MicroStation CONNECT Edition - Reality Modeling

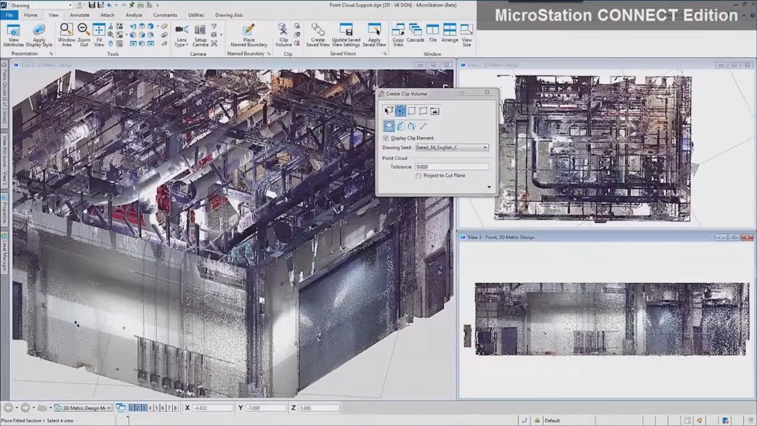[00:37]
is creating 3d representations of the existing structures that you are working on the
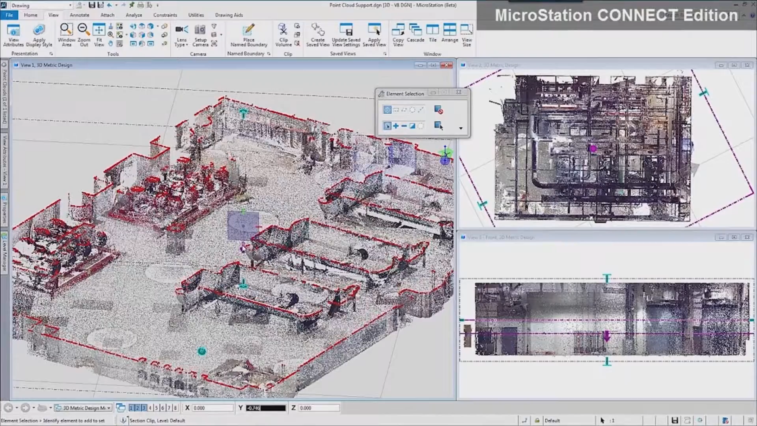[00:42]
connect edition of Bentley's modeling software allows you to work with point clouds of virtually any size and clearly and quickly see and understand real-world as-built conditions
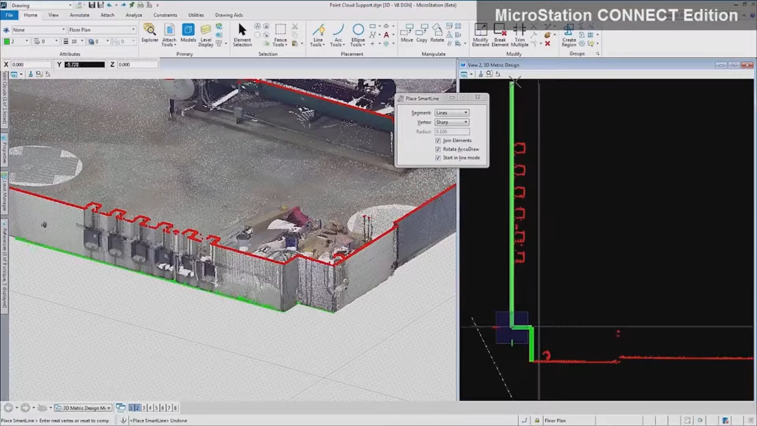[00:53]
right within the design environment while you can use point clouds simply as context for your models or to create renderings and fly-throughs
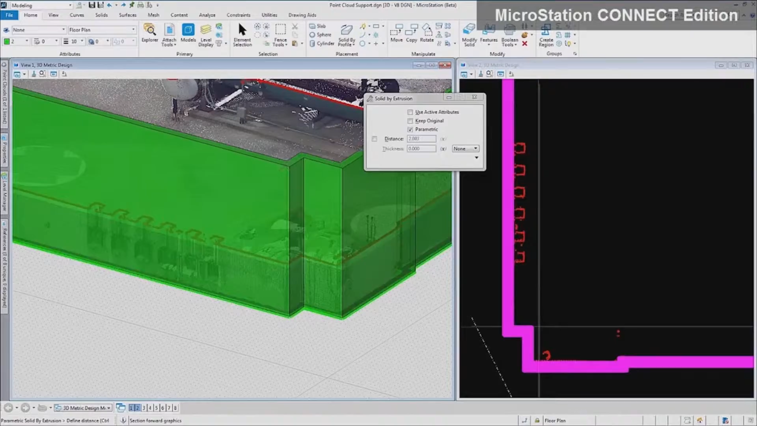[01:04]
to better understand the site conditions they're also useful to speed the creation of your models for design and construction you can create geometry directly based on the point cloud information significantly speeding the creation of
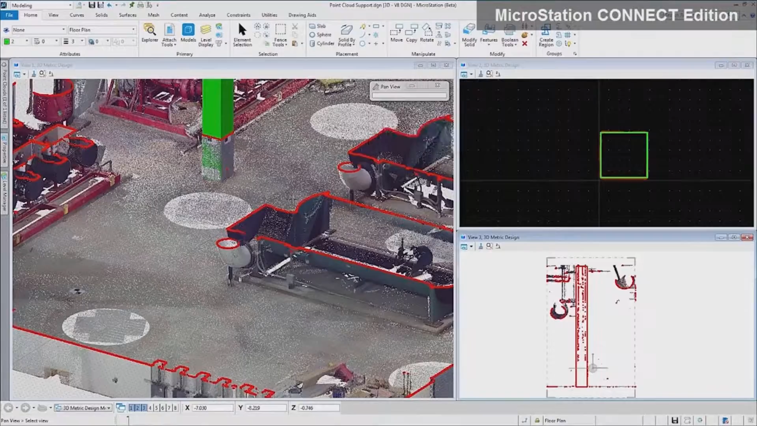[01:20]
precise vector geometry that can serve as the basis for your designs with